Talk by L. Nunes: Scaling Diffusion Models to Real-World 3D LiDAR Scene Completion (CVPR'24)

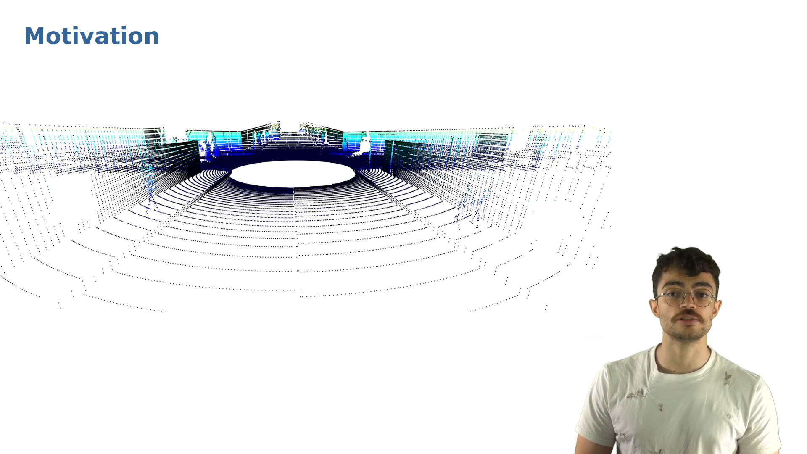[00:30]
But for the robot, those errors are still quite relevant. For us humans, it may be easy to infer what should be on those missing errors, but for computer vision techniques, it is still quite challenging, especially when considering real-world 3D LiDAR data, which is much noisier.
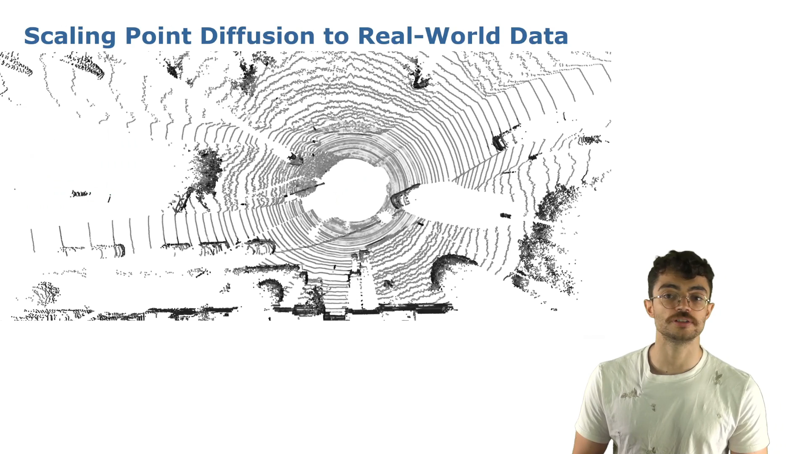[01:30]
The data is quite noisy and also the object's representation changes a lot depending to its distance to the sensor. Besides that, over a different axis in our point cloud, we have different scale of data. This is a problem because during the forward diffusion, the gaussian noise sample to be added to the data has the same scale over all the axes.
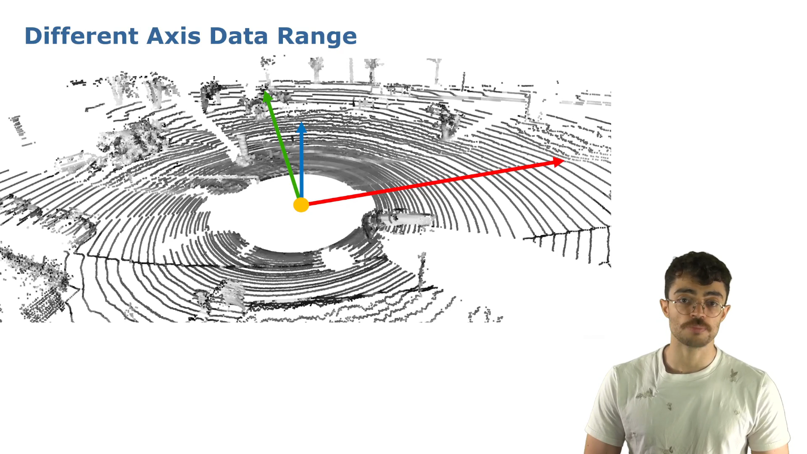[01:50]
Previous shape completion approaches have fixed that by first normalizing the input data before adding the noise to it, but this cannot be done to scene scale data, because if we normalize the scene over all the axes,
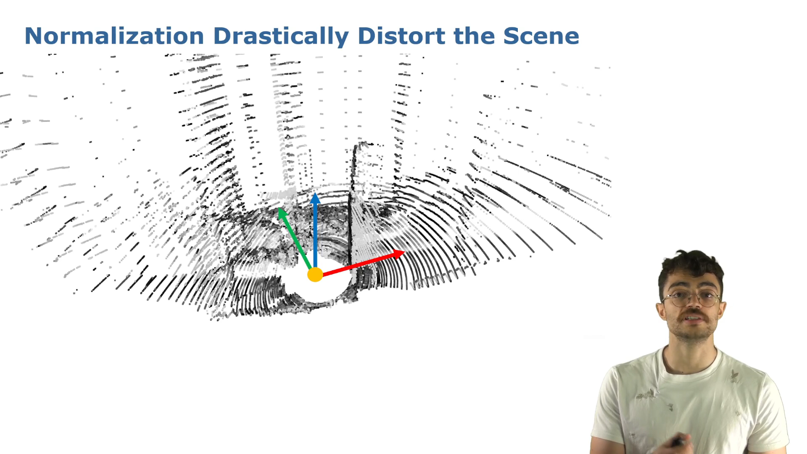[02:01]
we end up with this drastically distorted scene from which we lose information. Therefore, what we do is to reformulate the diffusion process as a local problem.
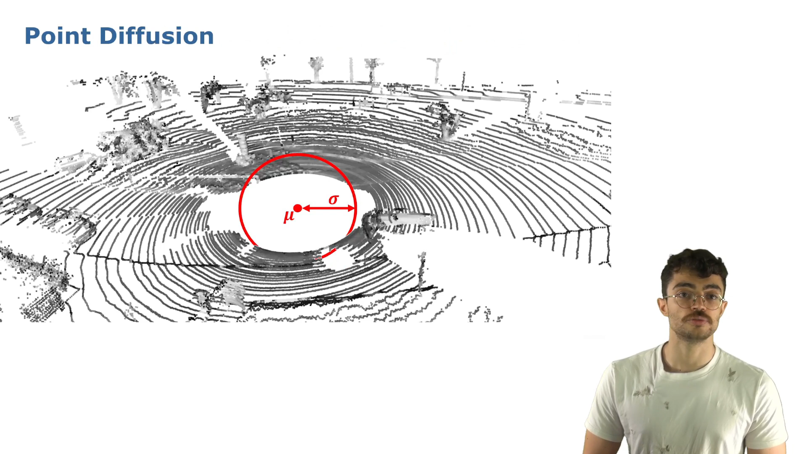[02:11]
Instead of doing as previous approaches, where the noise added was always sample at the origin of the data and then added to each point individually independent of the points to the location, we sample the noise around each point using the same standard deviation, but centered at the point location where the noise will be added afterwards.
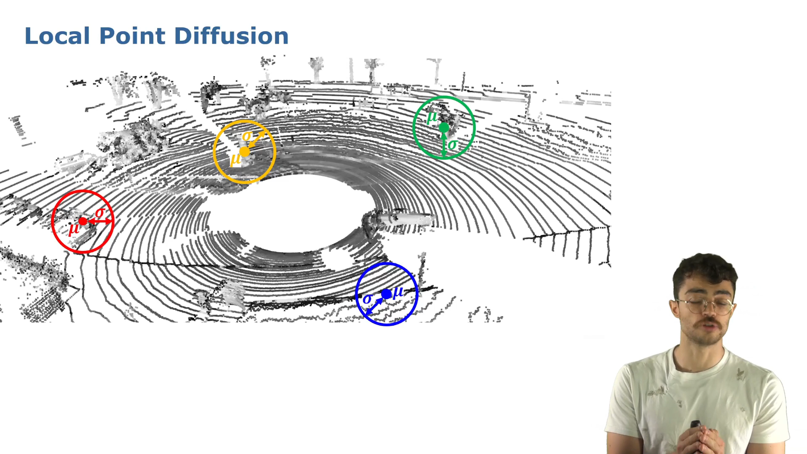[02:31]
In this local formulation, the scene data distribution is disentangled from the denoising process, leverage only the point local neighborhood distribution. Here is how we do.
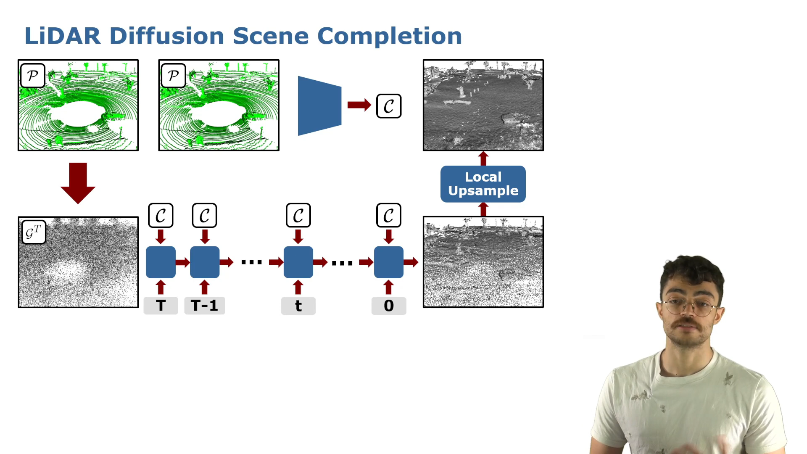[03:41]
Our results show that our approach could achieve more detail scene reconstruction, compared to previous scene completion methods, and especially compared to previous point diffusion methods.
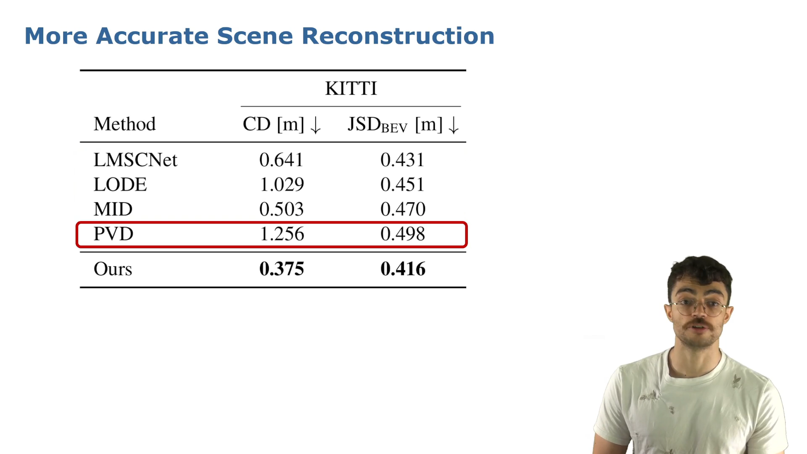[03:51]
And here you can see how it works.
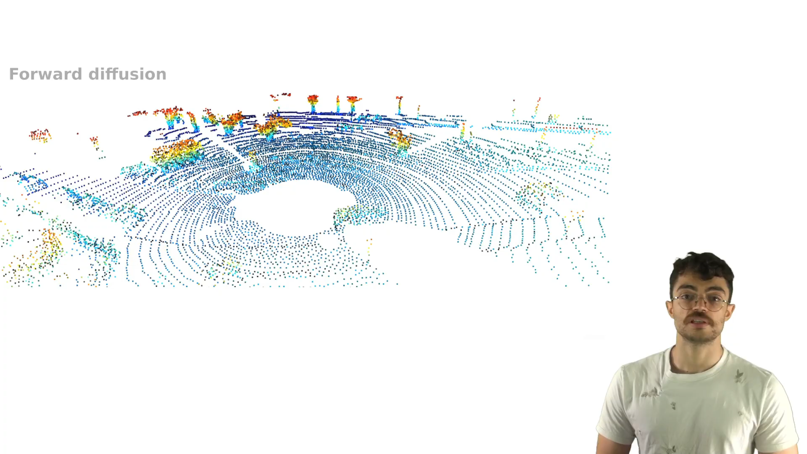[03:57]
We start from a single lidar scan, we sample the noise around each point individually, and add to the data.
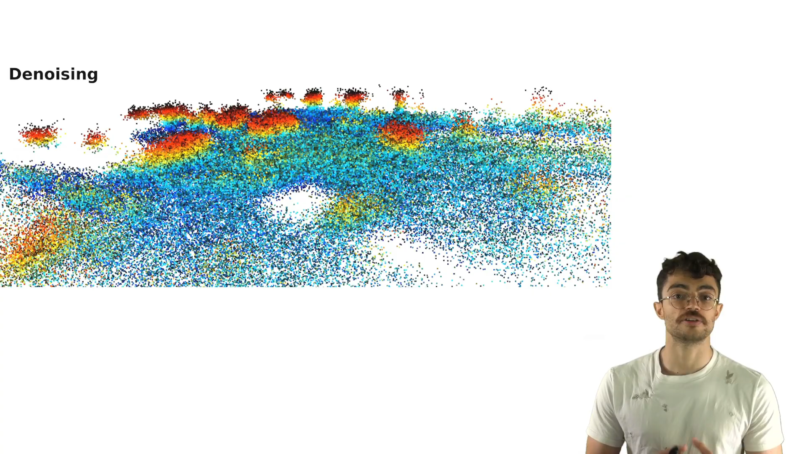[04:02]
Then we use the noise predictor to predict the noise added, and step by step removing from the data.
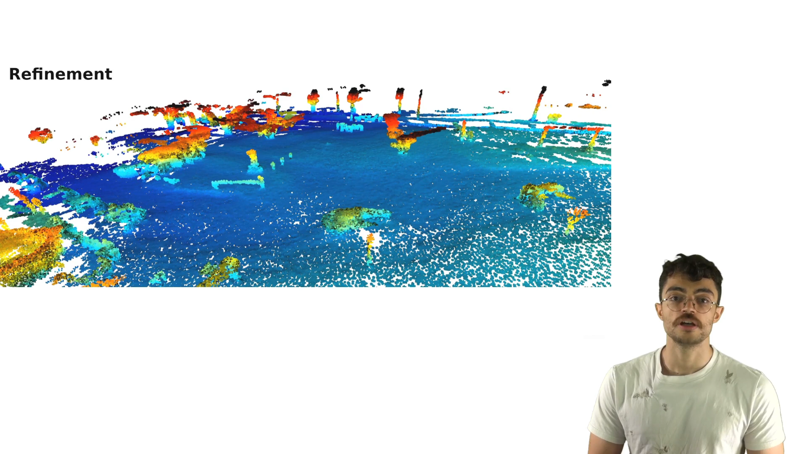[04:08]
Then we use the local upsampling network to densify this prediction, arriving to this dense and complete scene representation from a single lidar scan.
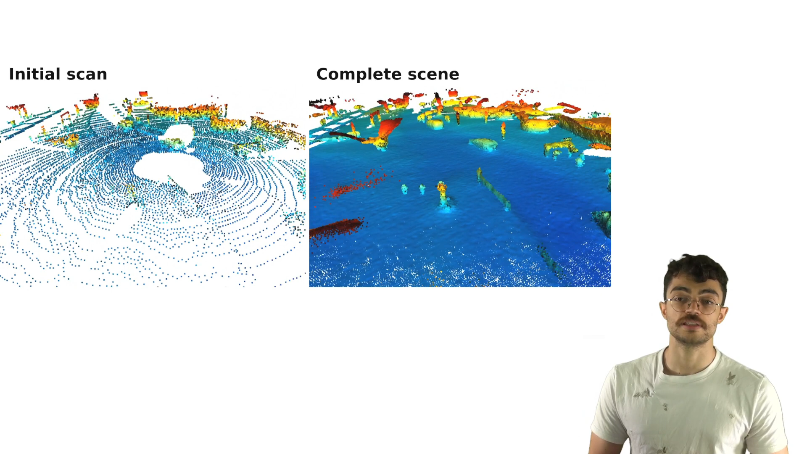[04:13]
To summarize, in this paper we use diffusion models to achieve lidar scene completion. We reformulated the diffusion process as a local problem, where we leverage only the local point neighborhood during the denoising process, which enables our method to be operational or real world 3D scenes.
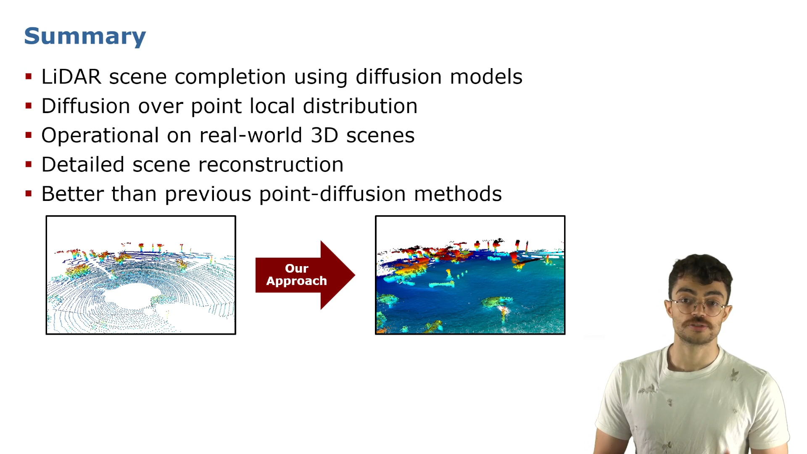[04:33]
Our method could achieve more detail scene reconstruction, compared to previous scene completion methods, and especially compared to previous point diffusion methods. If you find our work interesting, we invite you to check out our code and our paper in the links in the QR codes.